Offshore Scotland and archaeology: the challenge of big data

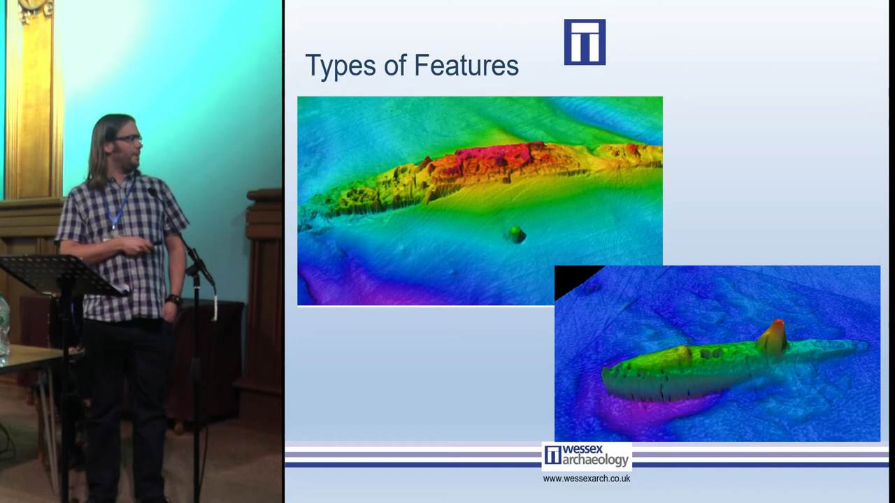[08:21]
And then this one is a submarine wreck off the south coast, that's the A1, there's now a nice dive trail around the A1.